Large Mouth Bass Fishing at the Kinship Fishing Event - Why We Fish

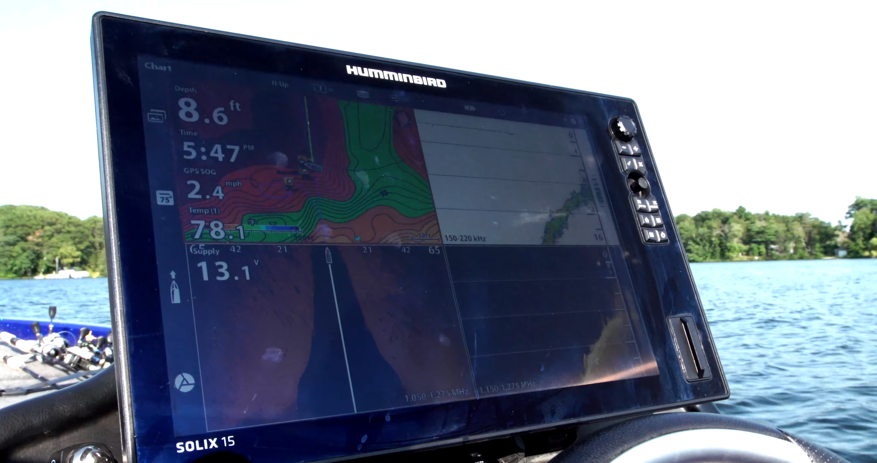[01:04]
On screen: depth 8.6 ft, speed 2.4 mph
You know, the rocks and stuff are showing up on the graph. That's where I was fishing, was on them rocks.